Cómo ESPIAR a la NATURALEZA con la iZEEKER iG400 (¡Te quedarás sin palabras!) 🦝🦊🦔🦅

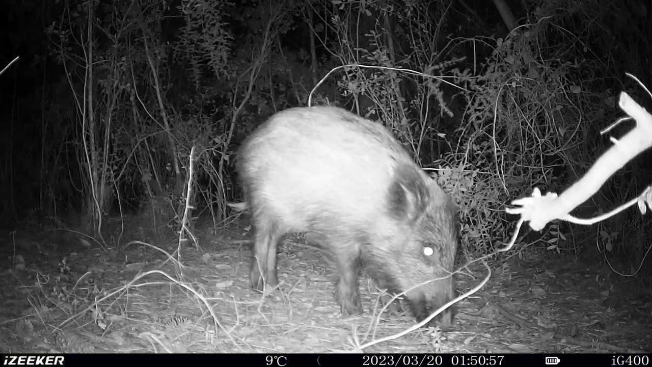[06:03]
Aquí podéis ver una serie de fotos que he tomado.
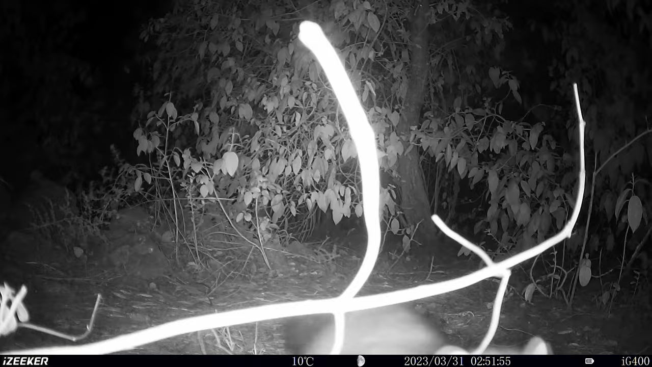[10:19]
Está bastante bien la calidad de la imagen porque se ven los animales muy bien. Pero no es como la imagen que obtendrías por ejemplo con una GoPro.